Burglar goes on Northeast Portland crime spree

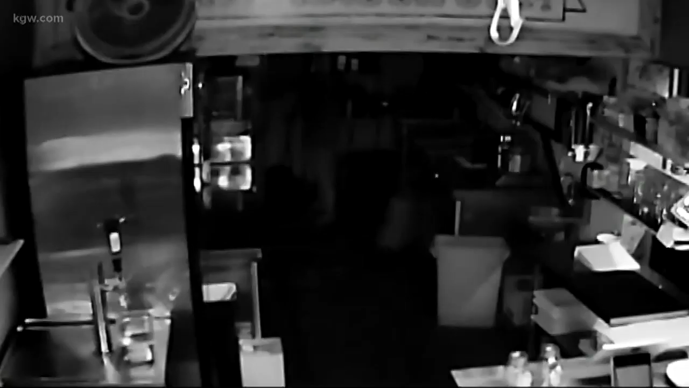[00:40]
Around 6 a.m. Jeffrey says this guy broke into his store on Northeast 24th and Gleason.
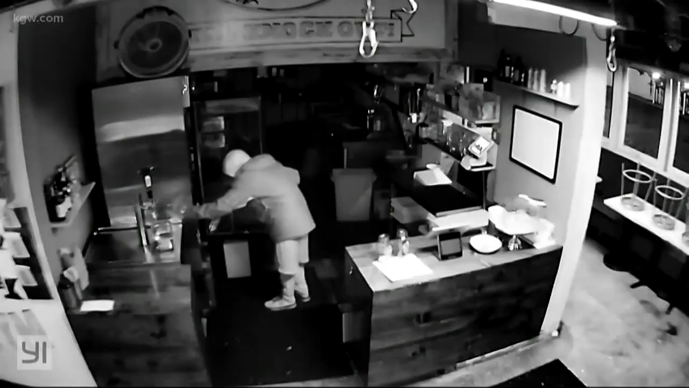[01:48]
Surveillance cameras at the restaurant capture the suspect wandering around, going through the fridge and even losing his shoe.
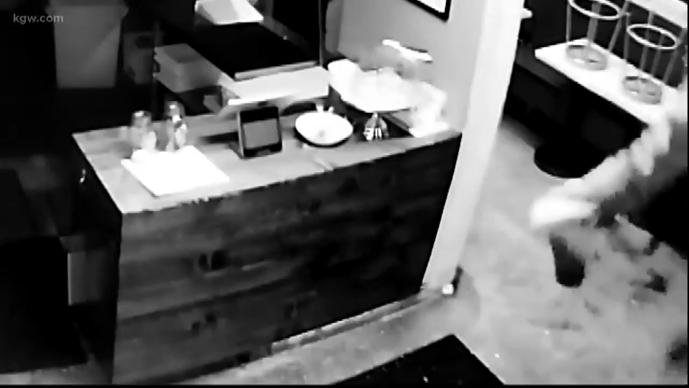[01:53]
I don't think there's any chance he was in a regular state of mind. Jeffrey says insurance will cover most of his financial damage. As for the emotional part, I'm thinking about my mom right now.